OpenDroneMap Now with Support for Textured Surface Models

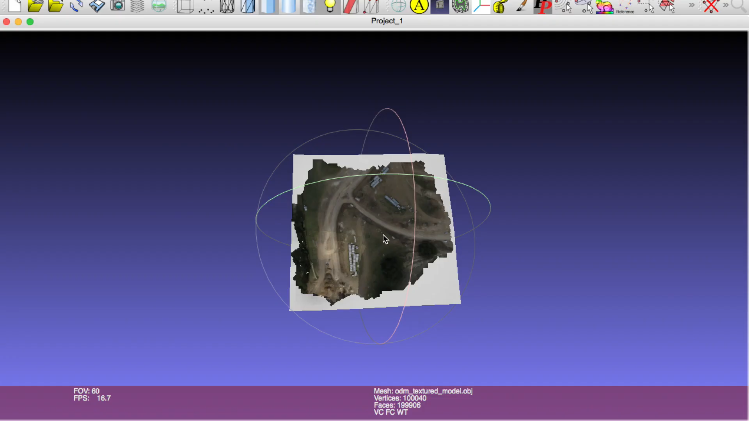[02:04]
And here we have the textured model in MeshLab.
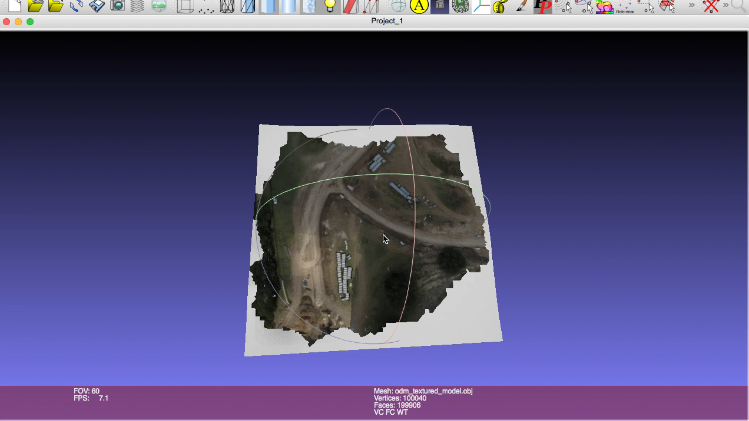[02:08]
You can see the results are really good. If you look close enough, you may see some seams, some difference in brightness. But that can all be adjusted in an image editing program. And let me just rotate it.
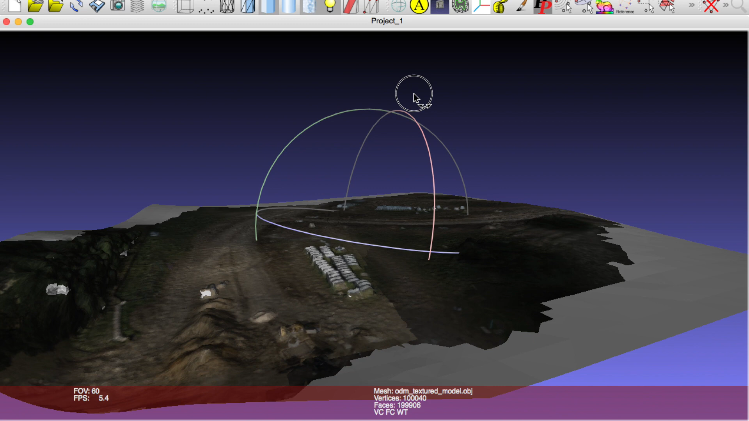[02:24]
You can notice some of the texture and elevation going on right here. And so far, I've been just really impressed with the results of this project.